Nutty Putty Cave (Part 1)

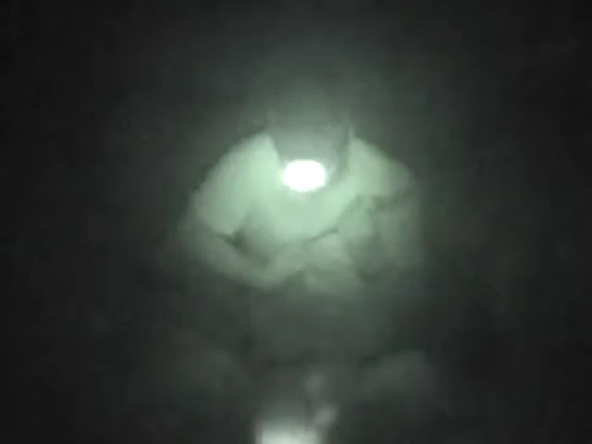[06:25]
And there's no way they could get back down here and dig through all this. We're so far down. I know.
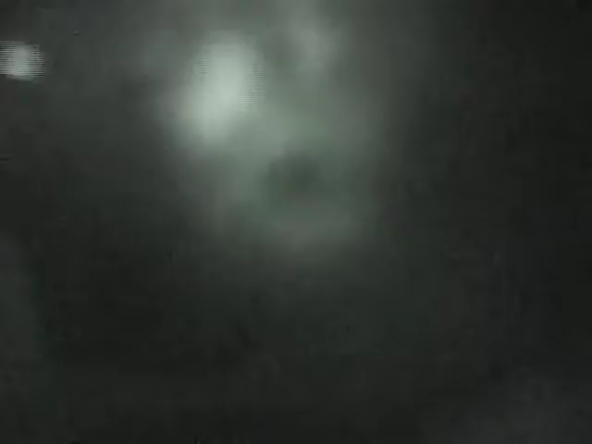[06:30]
Look at this. There's water dripping off of all of these here. Well, that's going to form slag-tites.
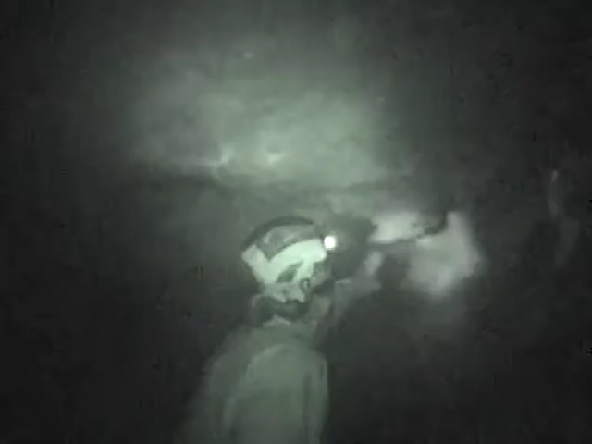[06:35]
Look at this. Right there. It's dripping right off. Okay. All the way.
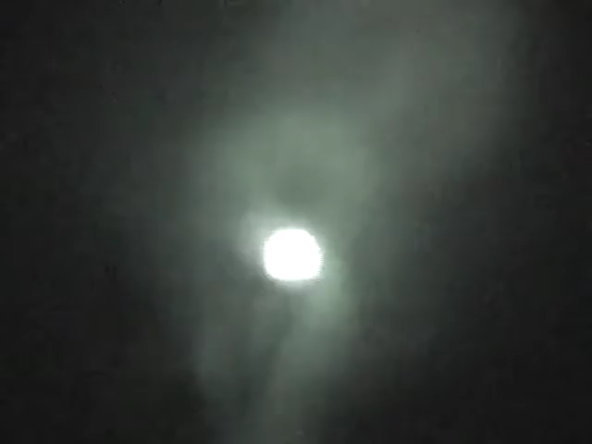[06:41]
This is beautiful. Absolutely beautiful. So humid. It is very, very humid. Everything's clammy. I'll film you going down now.
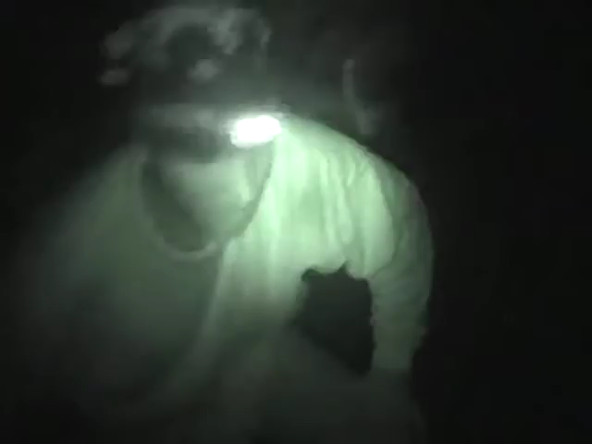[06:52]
Okay.
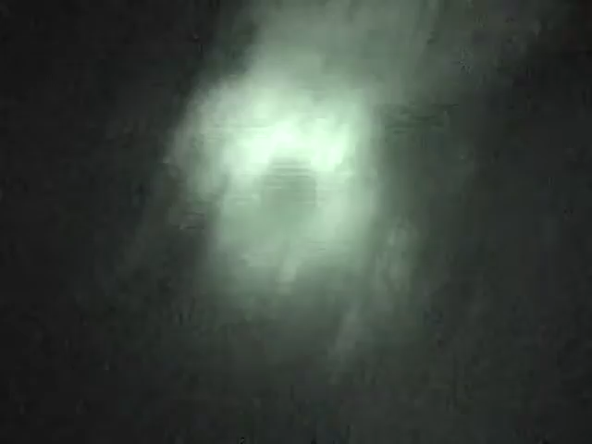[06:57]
Now, you can also just climb straight down these rocks. Right here. Yeah. Like, when I came back up, that's how I did it.
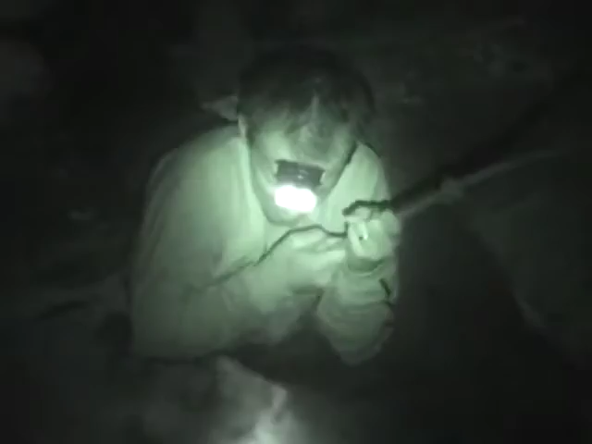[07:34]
There it is. Oh. I thought it was a bigger drop than that.
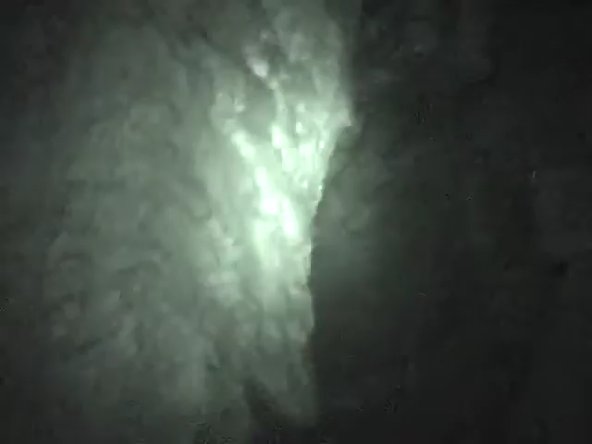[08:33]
This is where they were thinking of when they were thinking of. Okay, on that side, you see that rod right there? Yeah.